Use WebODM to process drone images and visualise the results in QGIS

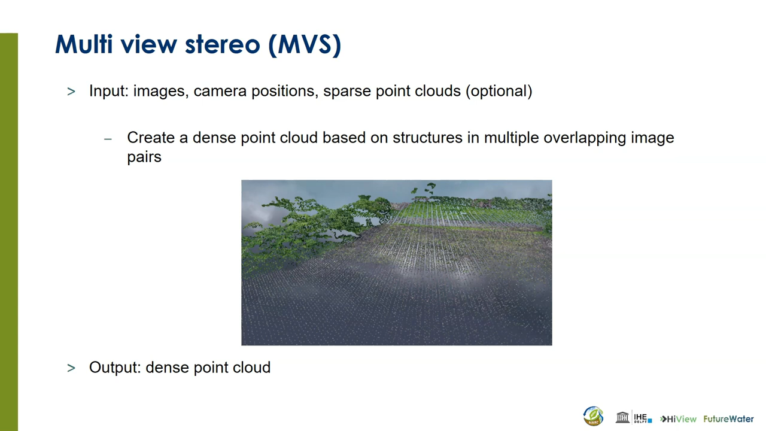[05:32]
The camera positions. From the previous step. And optionally sparse point clouds. It will create. A dense point cloud. Based on the structures. That it. Recognizes. In multiple overlapping. Image pairs. The next step. Is to create a mesh. From the point cloud.
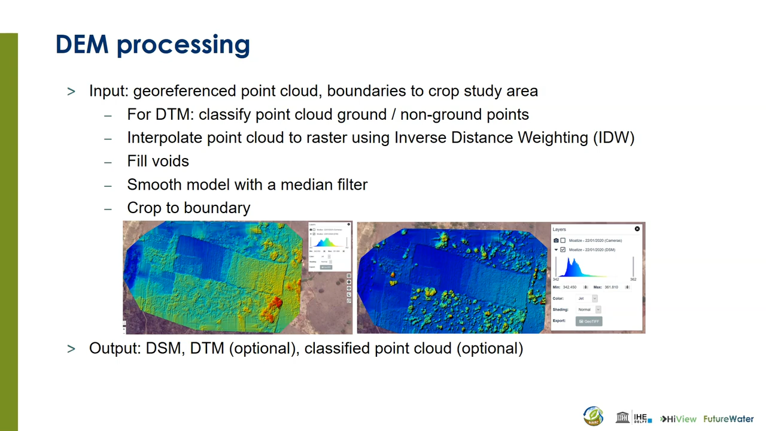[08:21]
To the boundary. The output. Of this step. Are. A digital surface. Model. Optionally. A digital terrain. Model. And. Optionally. A classified. Point cloud. With ground. And non ground. Points. Finally. The orthophoto. Can be. Processed.